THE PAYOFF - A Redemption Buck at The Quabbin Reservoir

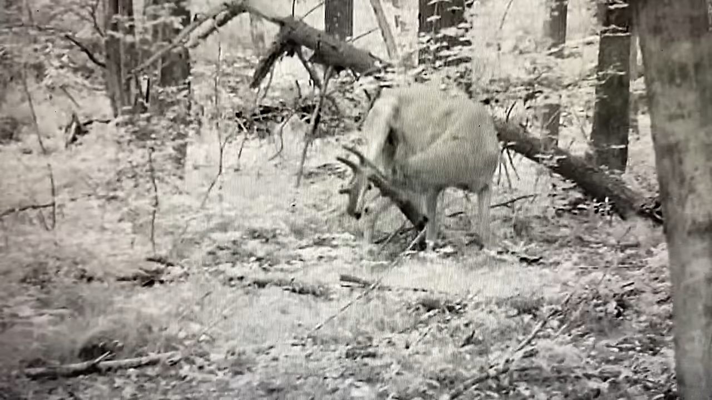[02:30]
I'd never seen a buck with that big a rack that early on in the season. I was obsessed. I got hundreds of pictures of him, great videos,
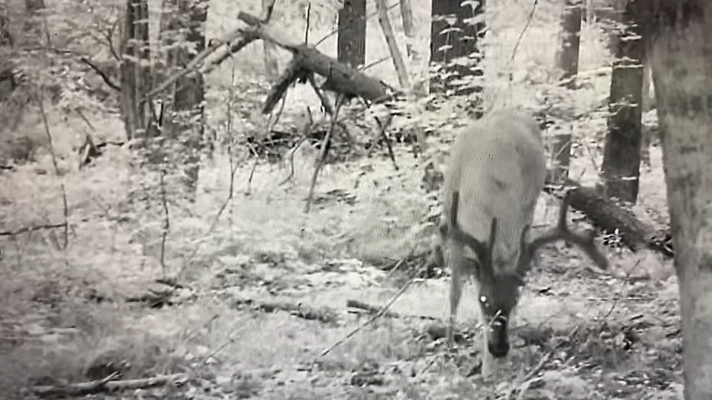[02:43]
and I set out to try to kill him. I set a stand up in this big public land piece, over this scrape, put a couple of cell cameras out, and I stayed out of the area. And then one cold front morning, I got this picture, and I went in to hunt that stand.
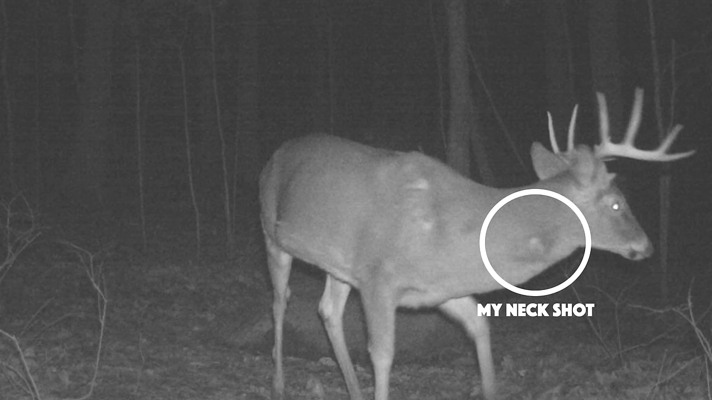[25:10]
The landowner sent me videos of the buck two days later. Acting just fine. So he survived. And maybe I'll get to catch up with him next year.